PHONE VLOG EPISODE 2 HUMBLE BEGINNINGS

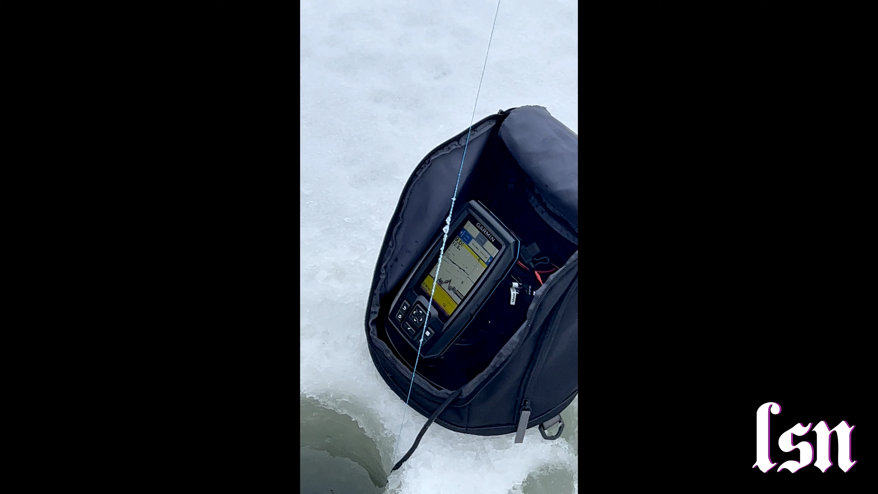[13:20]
You see my bait like come up, and then you'll see like from the bottom like something come up and like chase it, you know what I mean? Oh, so you can see the fish. Yeah.
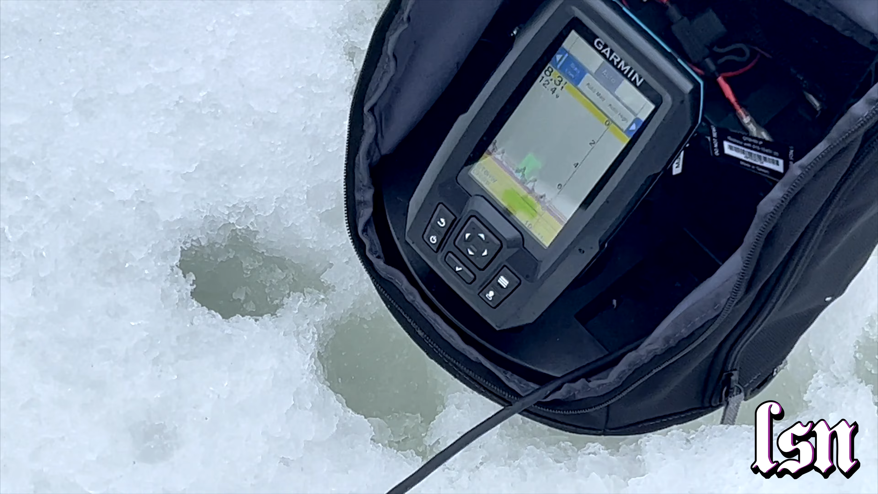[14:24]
This guy's got electronics. Exactly. Yeah, lift that up. Let's see that action. See that bar? Yep. There it is. Boom. Yeah. This guy's ice fishing. Ice fishing, bro. And it was a total slush pit.